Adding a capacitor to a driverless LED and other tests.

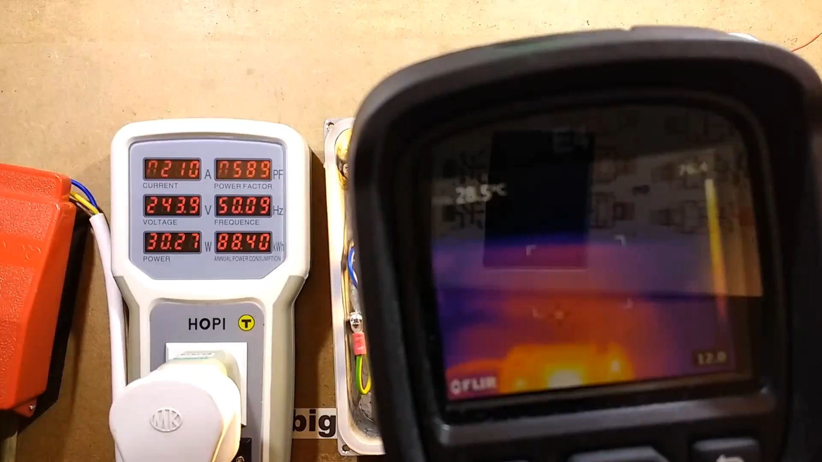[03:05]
Let's see if we can get this. So the temperature of the chips is about 85 degrees Celsius.
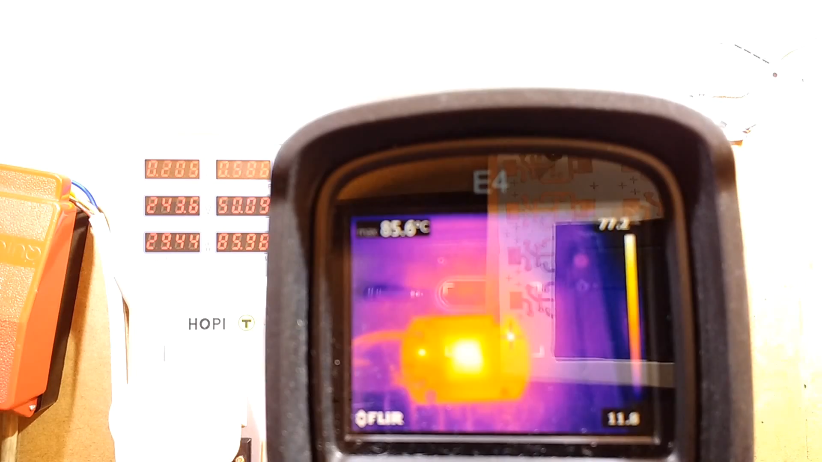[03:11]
Let's look at the other chip. Yeah, it's about 80. So yeah, those chips are really having a tough time, and they're cutting the current down.
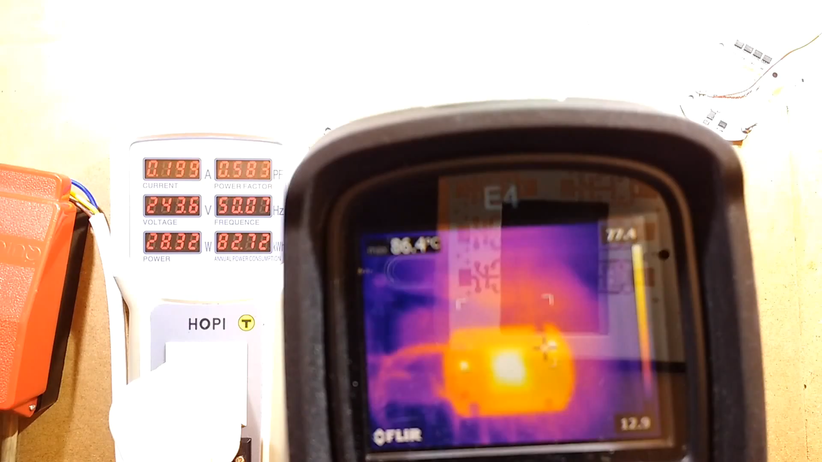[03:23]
On screen: max 86.4°C
It's down to 28 watts now, which keep in mind, this is supposed to be rated around about 20 watts. So they've put out a lot of extra duty.